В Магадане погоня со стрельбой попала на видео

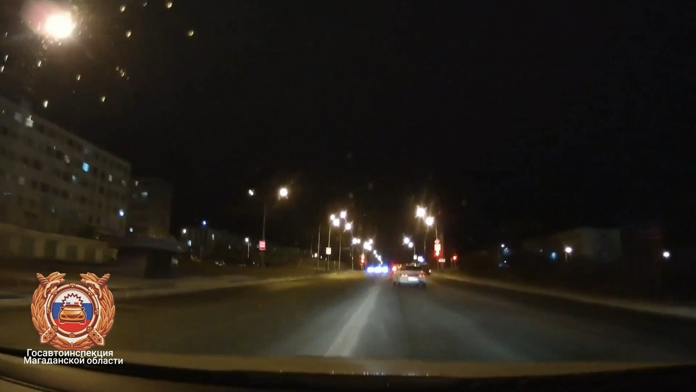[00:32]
Внезапно на дорогу вылетел водитель на Toyota Vista, который в нарушении требований дорожных знаков повернул налево и пустился на утек. Сотрудники ДПС погнались за нарушителем, который игнорировал все требования об остановке. Лихач удирал от инспекторов, нарушая все мыслимые правила дорожного движения. Водитель гнал на красный сигнал светофора. Выезжал навстречу, опасно лавировал между машинами. Погоня продолжилась на трассе Магадан балаганный эталон. Нарушитель упорно пытался скрыться, тогда инспекторы достали козырь и открыли огонь из стабильного оружия.
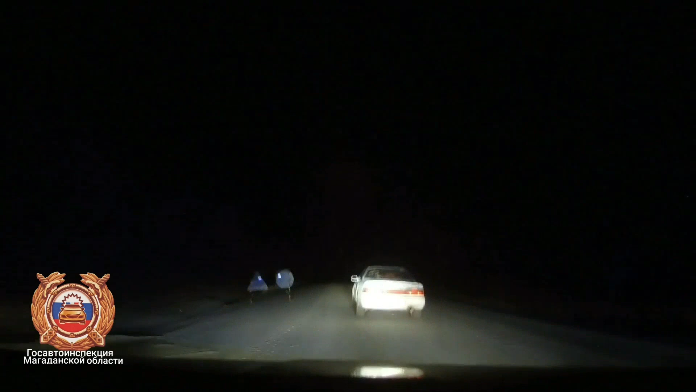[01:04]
Пару выстрелов в воздух, и лихач отправил авто в кювет.